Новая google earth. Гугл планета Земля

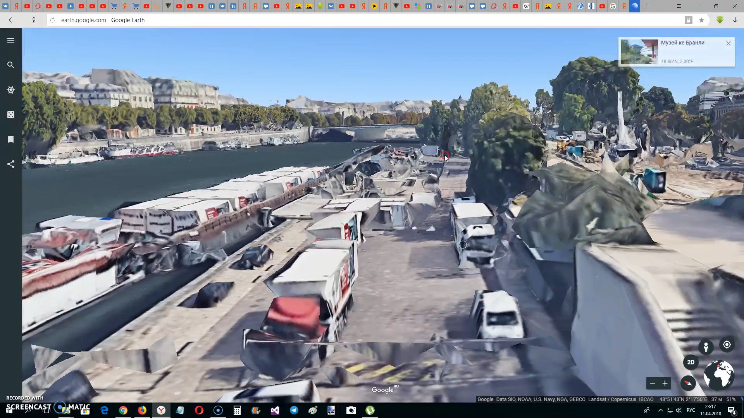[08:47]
даже грузовик прорисовывает машину еще, то есть, если бы ему хватило мужества или силы,